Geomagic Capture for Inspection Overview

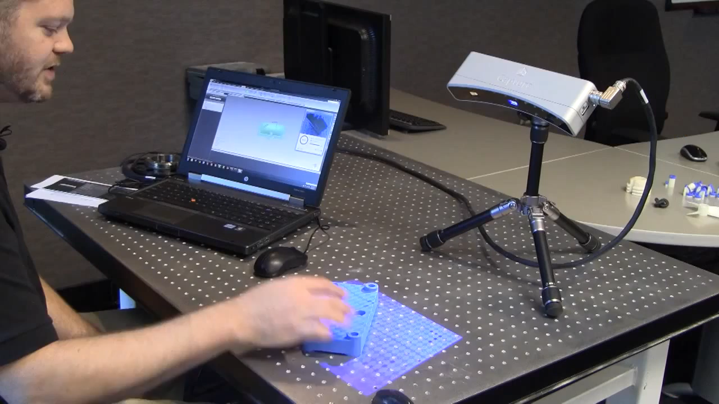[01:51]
Now what I'll do is I'm going to rotate this particular part about 45 degrees. This will give me an additional view of the part. We're going to go around the side and I currently have it set to do alignment by geometry.
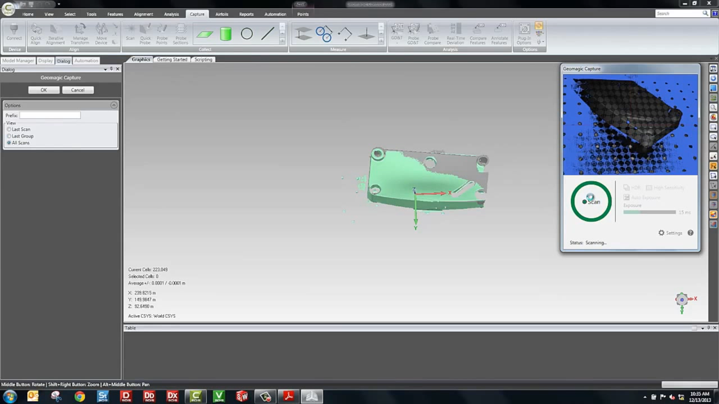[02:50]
The last shot, which is active, shows up in green. The prior shots are grayed out. I'll show you that those are there, but you're not going to obscure the view. In this particular object, the scan speed is very, very fast. There's good contrast.
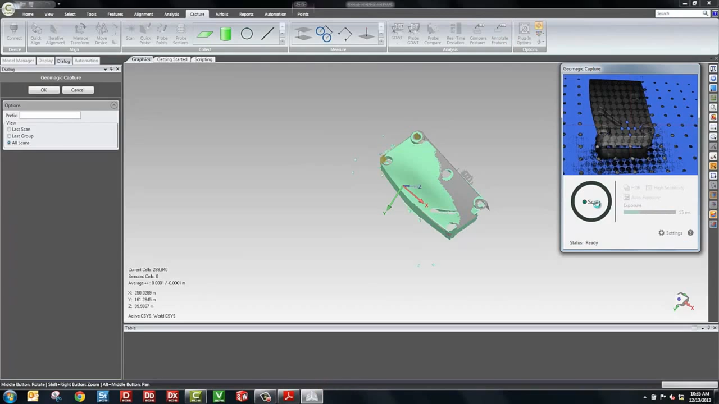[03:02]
You can adjust the exposure setting. The exposure setting will adjust for brightness on the part. For example, a darker part may need a higher exposure to capture the data.
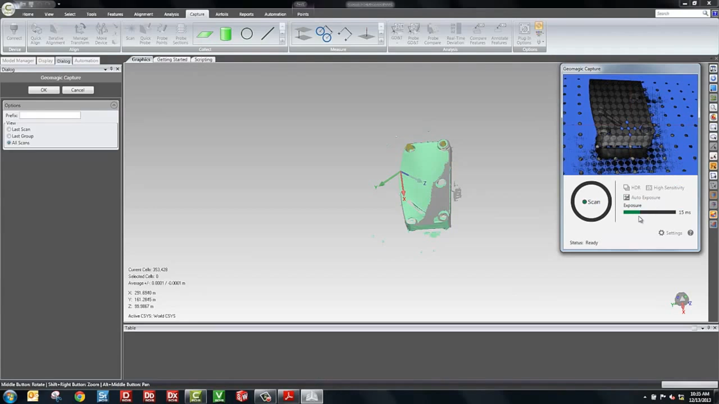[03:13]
A white part will require lower exposure. The scan speed is very fast. It's about 0.3 seconds. So we're able to capture a lot of data here very quickly. We can see the model now on the screen.
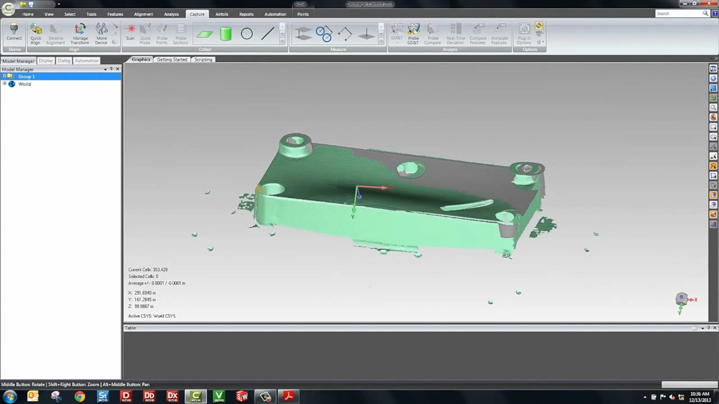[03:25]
And if I open up the group, we have all the shots here of the part.